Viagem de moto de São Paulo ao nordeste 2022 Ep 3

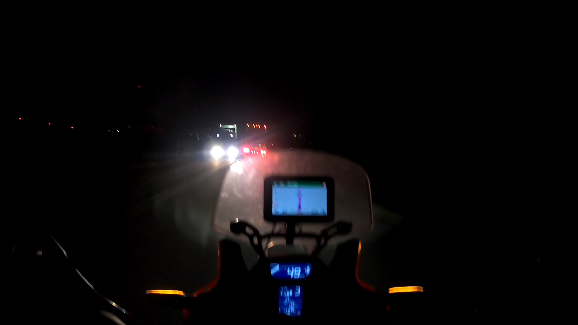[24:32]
7 e 15 da noite, um breu danado, bom, falta 72 km para chegar em casa, então eu estou arriscando, mas não aconselho a fazer isso não, tá?
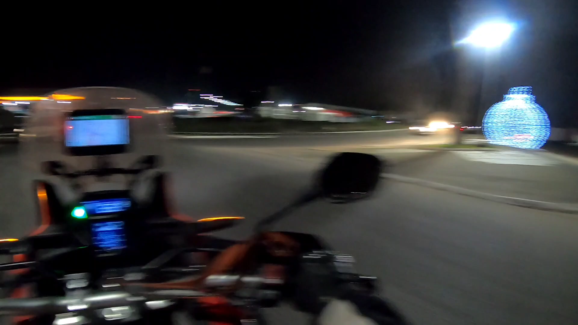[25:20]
Pronto, etapa quase concluída, já chegamos na penúltima cidade, Lagedo.
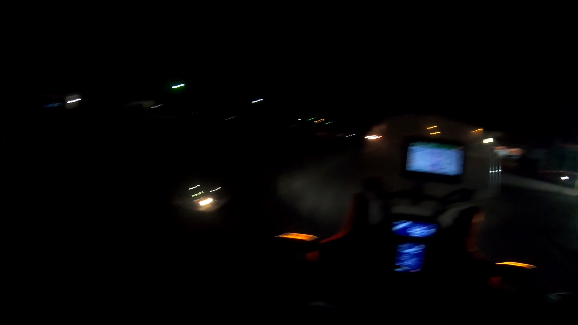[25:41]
A próxima agora, Ibirajuba, a melhor parte da viagem, a estrada de Ibirajuba. Só Jesus aqui, mas como eu disse ano passado, nós vamos saber viver, Deus quiser.
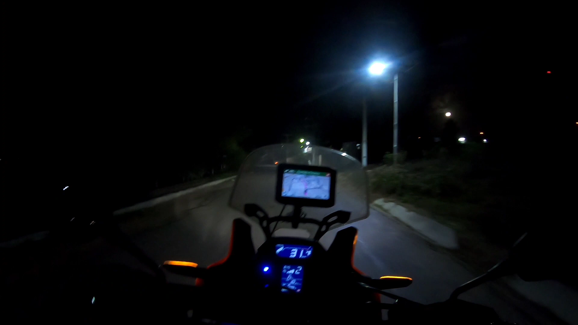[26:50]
Mas enfim, chegamos em Ibirajuba, e aqui é o fim dessa viagem. Pelo menos dessa primeira etapa, né?
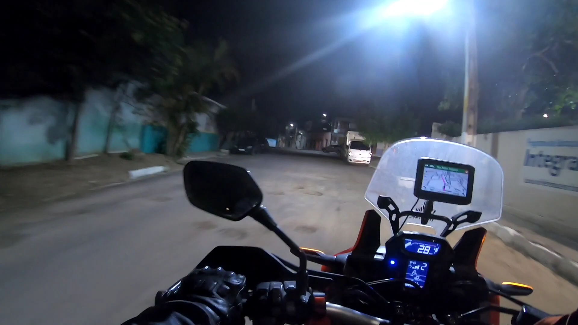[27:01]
Vamos finalizar esse vídeo por aqui. Voltamos no próximo episódio, quando a gente for daqui para Bahia, a minha cidade. aqui é a cidade da Dona Cida. Então, fica com Deus, obrigado quem assistiu até aqui.
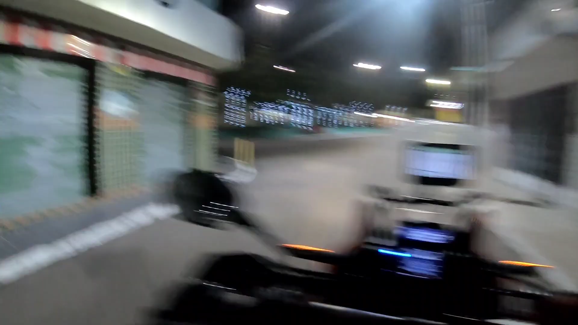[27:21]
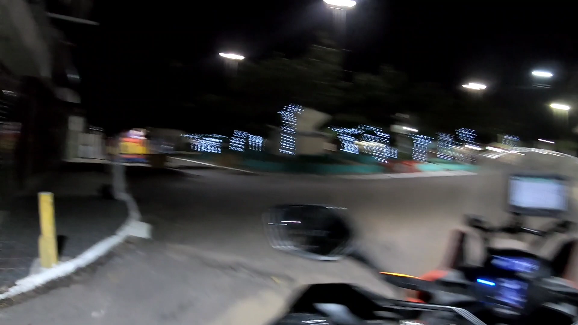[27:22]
Olha a pracinha da cidade aí como é que tá, ó. Obrigado para quem assistiu até aqui. E até o próximo vídeo.